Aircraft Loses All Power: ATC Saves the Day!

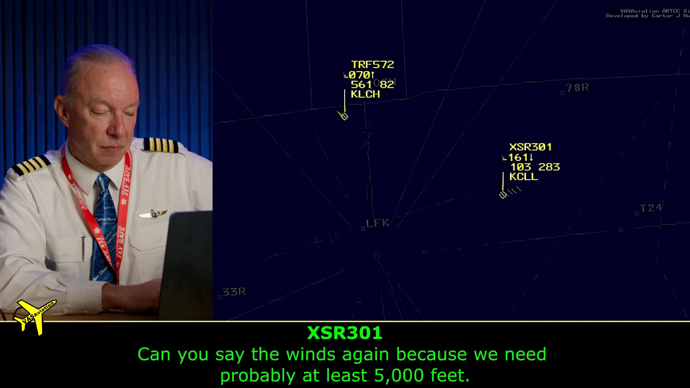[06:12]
301, Houston, I've got you on clear and looking altimeter, 305. Yeah, because we need probably at least five minutes to feed. So they need a runway. Yeah, wind is 170 at Niner. Stand by on the runway swing. I think it's 5100 landing to the west.
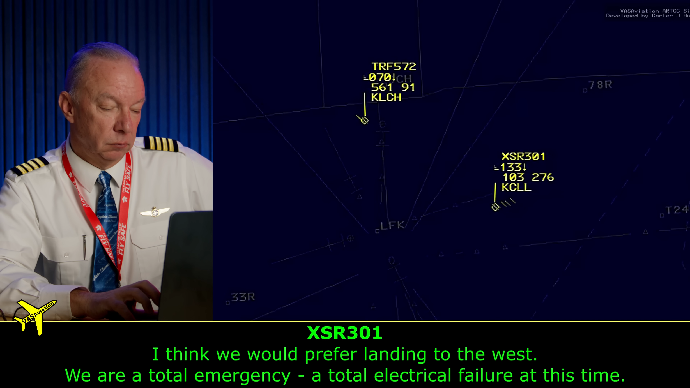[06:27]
We are at total emergency, or total electrical failure at this time. Okay, you can hear the tone in their voice.
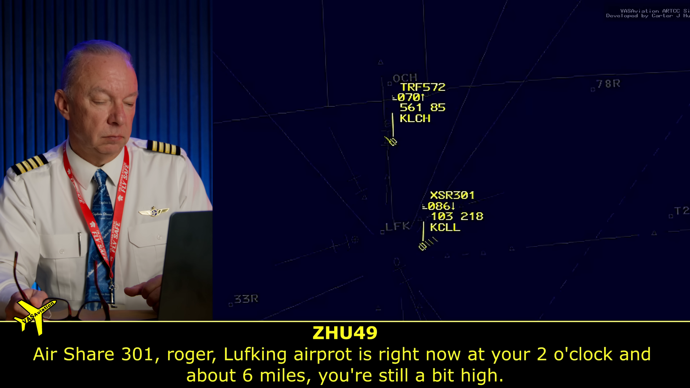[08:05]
Always probably go to the west if we kick off the straight end. Here's 301. Your Mumpkin Airport right now is 2 o'clock at about 6 miles. You're still looking high. Do you have the airport inside at all? I think there's a letter out there. Now we're descending out of 7,600 this time. Okay, at 6 miles of 7,600, they're too high.
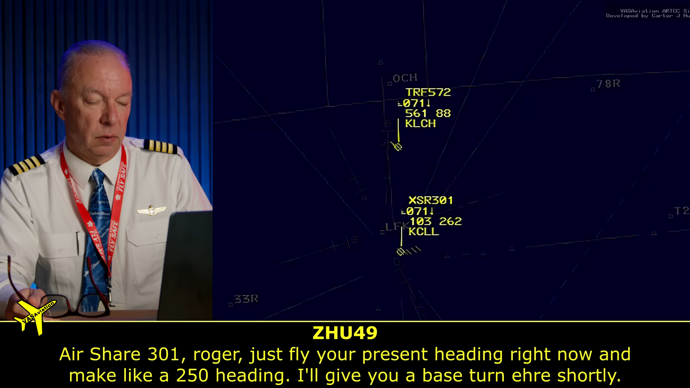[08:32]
Here's 301. Roger, just call your present heading right now and make like a 250 heading. I'll give you a base turn here shortly. They'll lock you up for runway 7 since you're over flying airport right now. Yeah, they're over the airport right now. Present heading and we'll take the base turn. Here's 301. Okay. This guy sounds a little shaky in his voice.
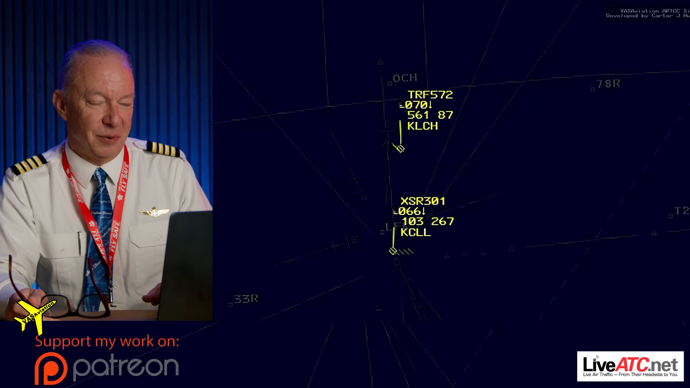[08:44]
I get it. Here's 301. You're still a little high.
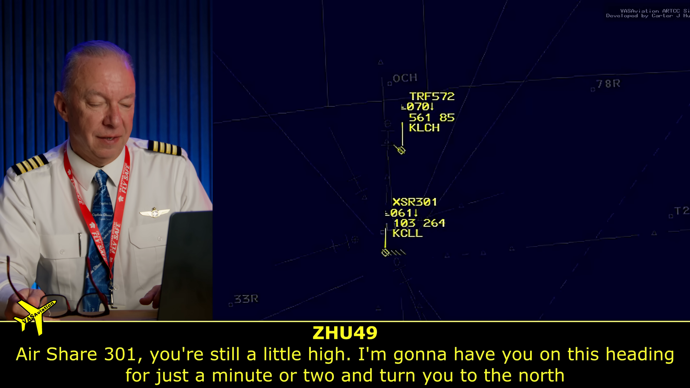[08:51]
I'm going to have you on the heading for a minute or two and turn you to the north, which will be a base turn for runway 7, which is the longest runway they have at Lufkin.
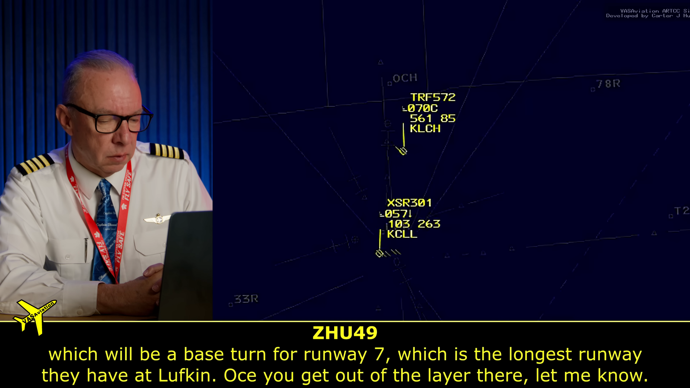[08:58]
Once you're back, the layer there, let me tell you. I did have an aircraft try to switch over to Unicor runway lights on for you.
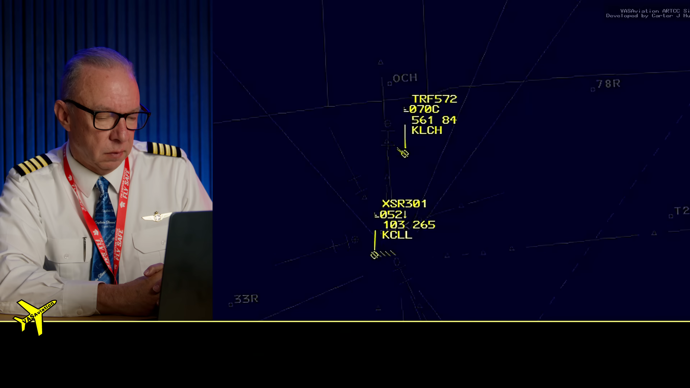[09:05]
We're just breaking out right now. We're kind of in the bottom here. We're pressing 4,700. Okay. So to make matters worse, these guys are in weather.
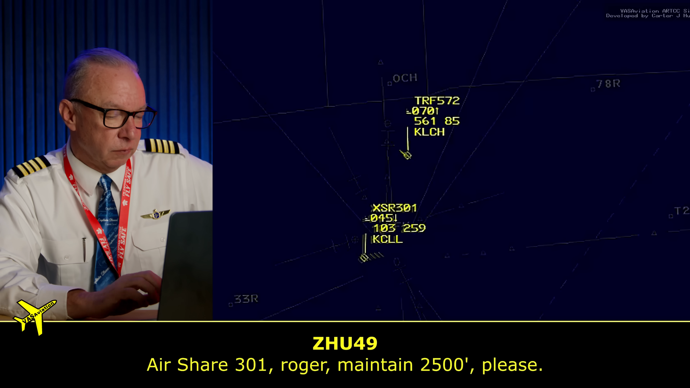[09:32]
Here's 301. Roger. Maintain 2,500, please. 2,500 air. Here's 301. That'll get them in an altitude where they can maneuver. Here's 301. Fiking of 340. All right. So she's bringing them around again.
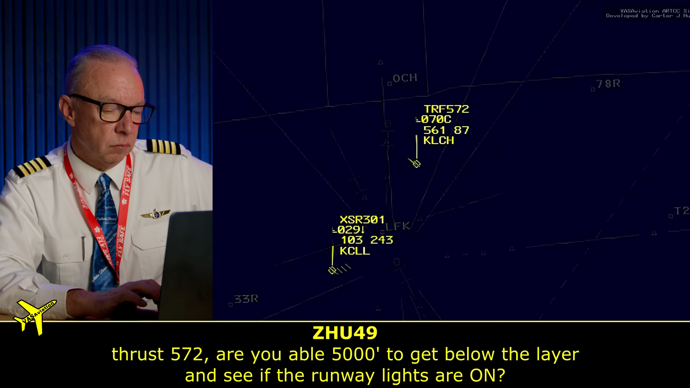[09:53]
Thrust 572, are you able 5,000 to get you below the layer to see if the lights are on? Yeah, we can do that. Thrust 572. Go back to Thrust 572. She needs to get him down below to see when he clicks to get the lights on, whether they come on or not.
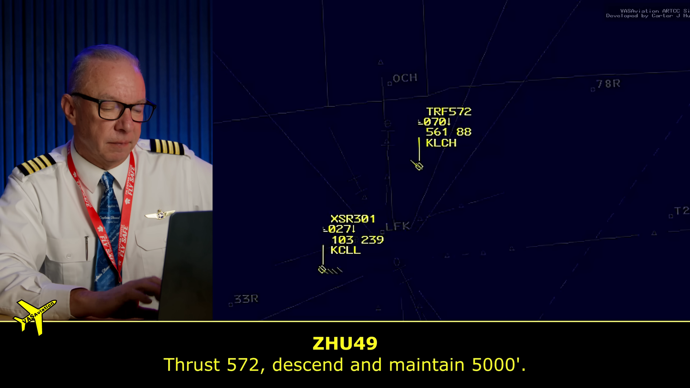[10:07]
Thrust 572, just going to maintain 5,000. Just going to maintain 5,000, Thrust 572.
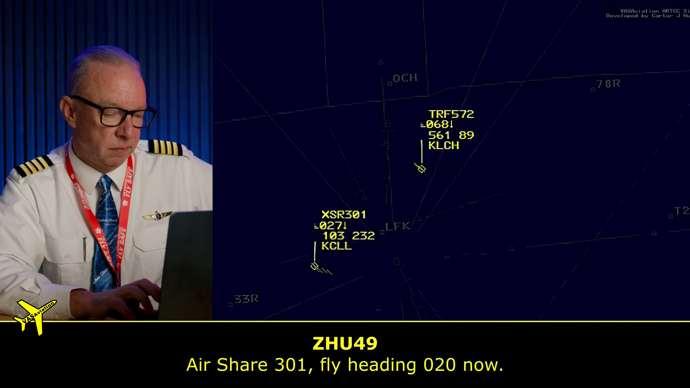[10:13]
Thrust 572, 301. Far heading 0, 2, 0 now. Right to 0, 2, 0, 10. Don't make it happen. We've got quite a few checklists to run. Quite a few checklists to run. No kidding. They do. Thrust 572, turn 30 degrees right, get you over towards Luffin Airport without this emergency.
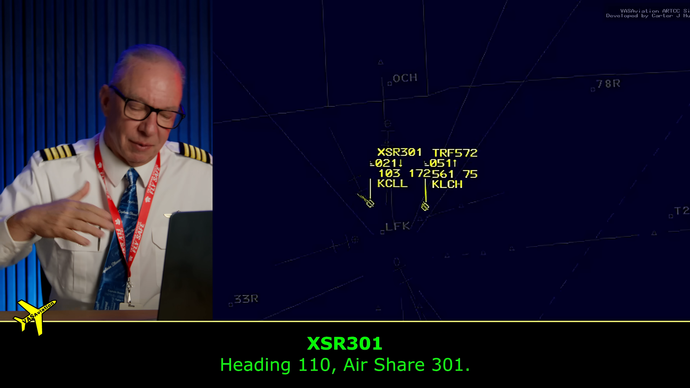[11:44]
She's giving him a big old racetrack. Lots of room to come back around long straight in. Let me know if you get to the airport site, please. Lights are on at Luffin. Okay. 570, thank you so much. The guy's got the lights turned on. That's great. Sure.
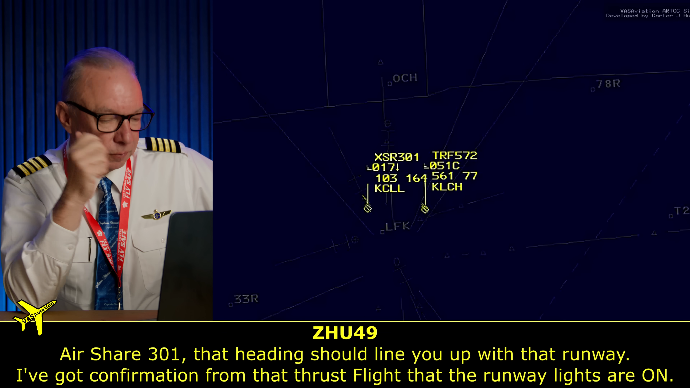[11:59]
301 heading should line perfectly up with that runway. I've got confirmation from that front light that the runway lights are on. Okay. My FO has it. I'm still looking. So they're in a turn coming around. The guy in the right seat has it. You're sure. 301, you said you have an insight? Do you have the runway insight?
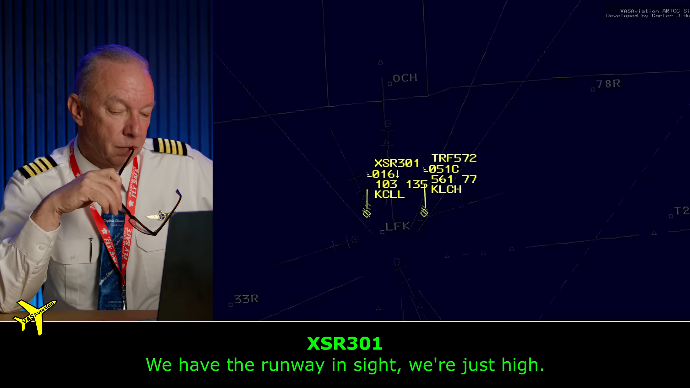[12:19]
We're just high. It's your 301 runner. And be advised, runway 16 is only 4,000 feet.